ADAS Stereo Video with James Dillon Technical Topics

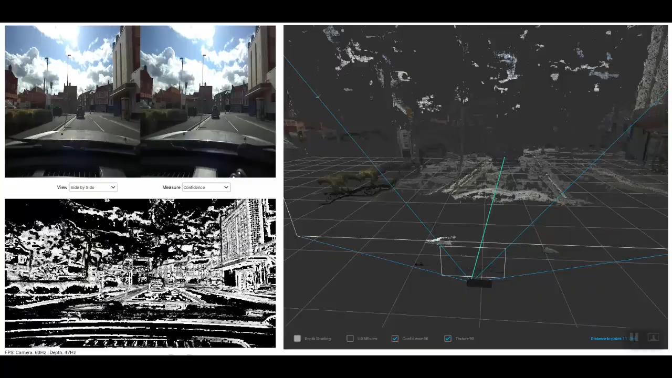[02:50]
You'll notice as a video plays the depth perception dynamically changes depending on the distance of the vehicle from the camera. You can see now as we pull up to the car behind the green dot pointed to the back of the vehicle showing the distance. As the car moves out the image is lost and the depth perception calculation goes to
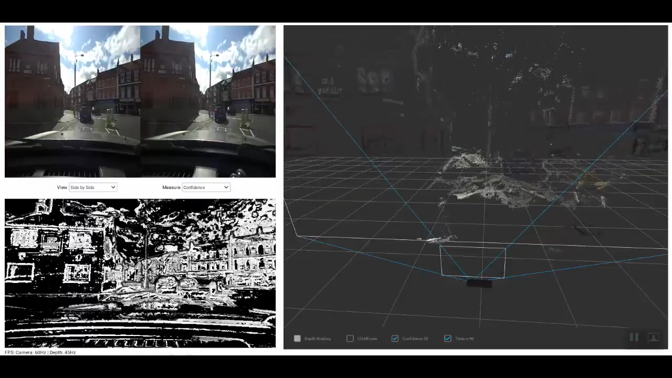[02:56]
the end scale and as it comes back into view you can see us pulling up behind and you'll notice the distance has
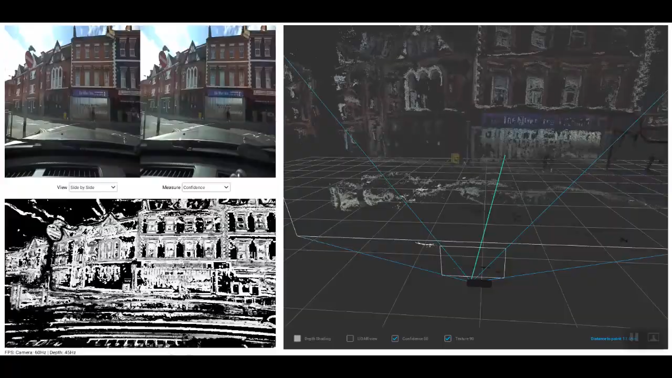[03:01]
gone from 15 meters down to a stopped distance of around 5 meters.
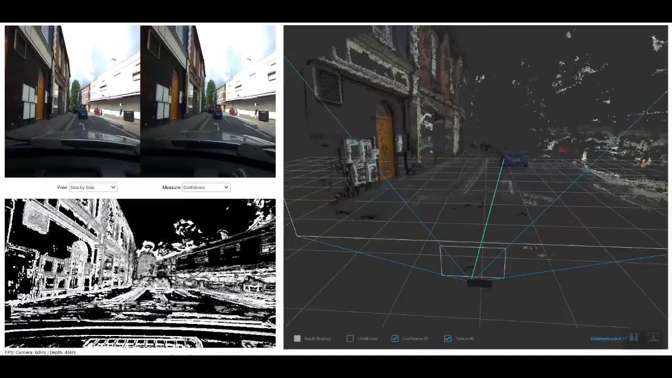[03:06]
So computer vision linked to artificial intelligence is what's